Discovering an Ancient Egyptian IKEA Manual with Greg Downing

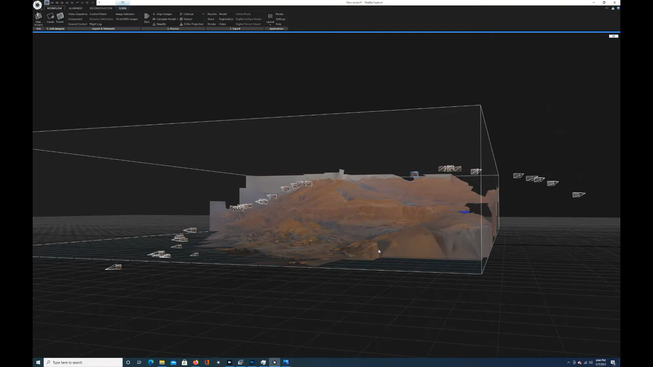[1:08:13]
is oh yeah this is this is topography so this is the photogrammetry that i did from the balloon flight over hatchet's tomb and this is kind of a preliminary thing so this is what it looks like when you're in the software uh creating it but this i did from
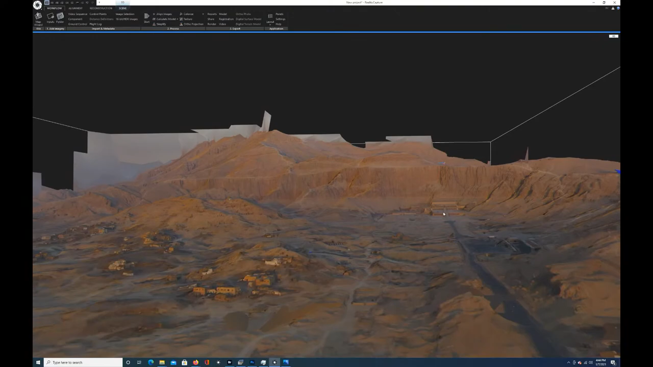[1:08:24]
you know so this topography was created from the photos from like a dozen photographs